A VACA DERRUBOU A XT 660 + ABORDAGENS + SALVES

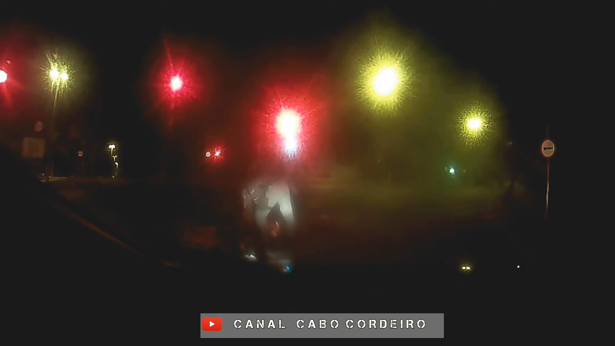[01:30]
Certo aí, Tupã. 205. Tá, Vovô, contando Silva Saladino aí, pilote aí, moto sem placa aí. Devido aí bater o veículo aí no vaca aí.
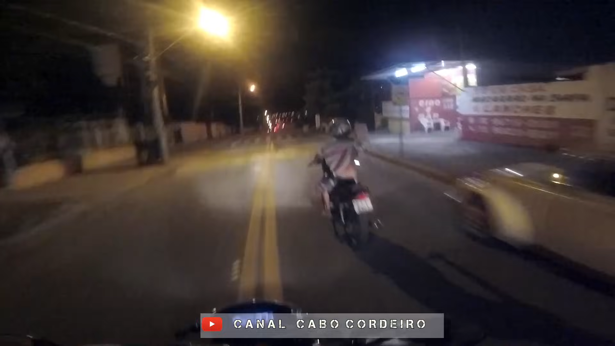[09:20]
Já encosta aí, já encosta. Levanta a mão, levanta a mão.
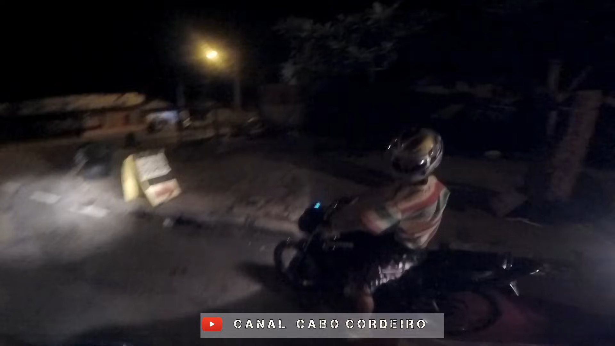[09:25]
Levanta as duas mãos, filho. Isso. Bicho da Juliette 9.